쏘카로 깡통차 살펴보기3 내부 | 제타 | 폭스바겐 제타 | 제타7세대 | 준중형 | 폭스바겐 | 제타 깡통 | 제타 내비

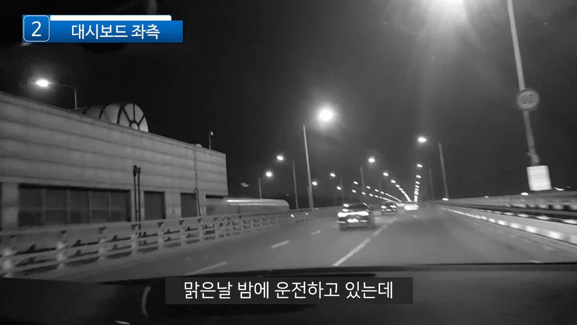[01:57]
당해보신 분들은 아시겠지만 맑은 날 밤에 운전하고 있는데 앞차가 후방 안개등을 키고 있다? 와 이거 정말 뒷차 입장에선 어마어마한 눈뽕이 따로 없습니다.
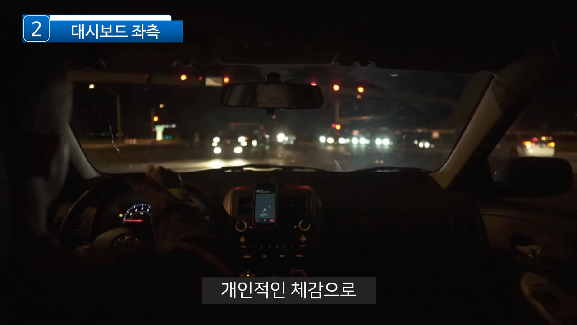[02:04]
개인적인 체감으로 마주오는 차의 하이빔이 그냥 커피라면 앞차의 안개등은 T.O.P 수준 같습니다.